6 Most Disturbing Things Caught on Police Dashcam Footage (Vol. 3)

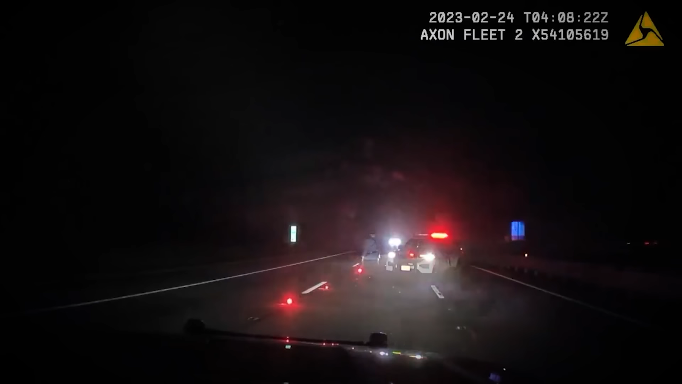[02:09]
A few minutes before this footage was recorded, several police officers and first responders had left their vehicles on a closed off highway lane to attend to the victims of a crash involving an SUV that had spun off the road after the driver had lost control of the vehicle.
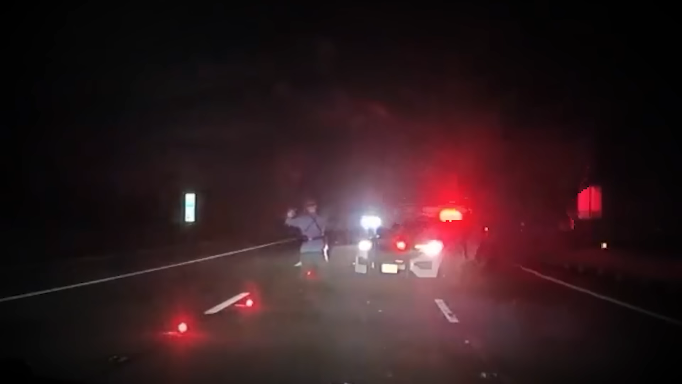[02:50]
As the 40,000-pound truck's headlights continue to approach the trooper and his car, Lantini is forced to run off the highway to avoid the oncoming truck.
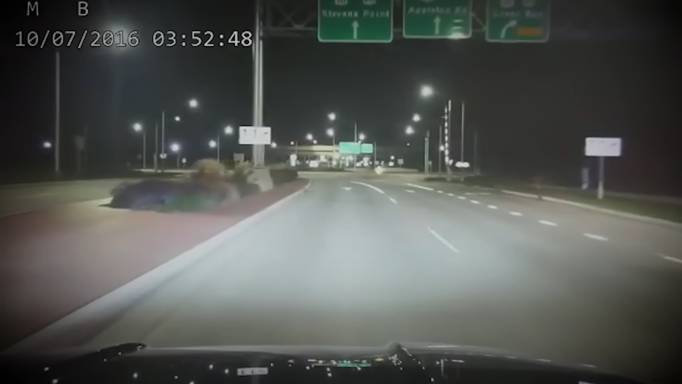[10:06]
This unsettling dashcam footage shows the police's response to a report of two people in clown costumes harassing civilians and chasing after cars in the early morning hours of October 7th,
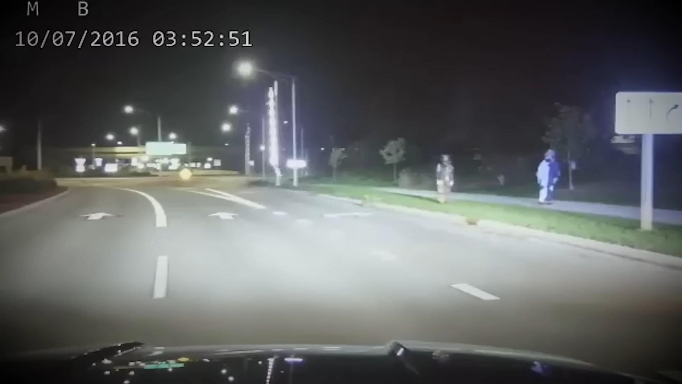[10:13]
2016, in Menasha, Wisconsin. The incident was reported amid the disturbing surge of creepy clown sightings in various locations worldwide, in which people dressed up as clowns would sometimes even go as far as threatening innocent passersby with weapons.